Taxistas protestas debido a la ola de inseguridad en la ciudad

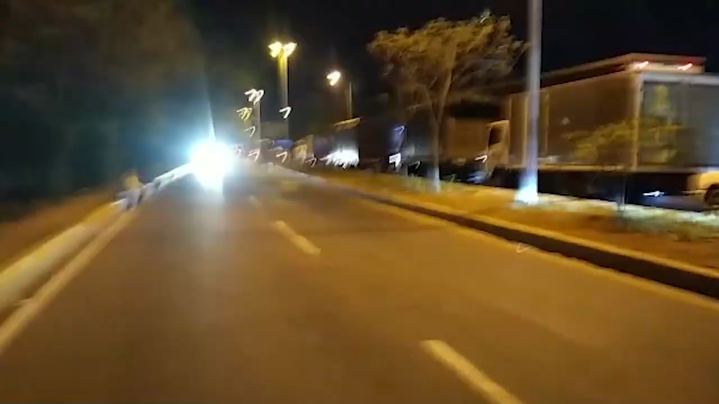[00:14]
La vía Valledupar-La Paz y Valledupar-Bosconia fue bloqueada por el gremio de taxistas debido a los constantes hurtos de los que han sido víctimas.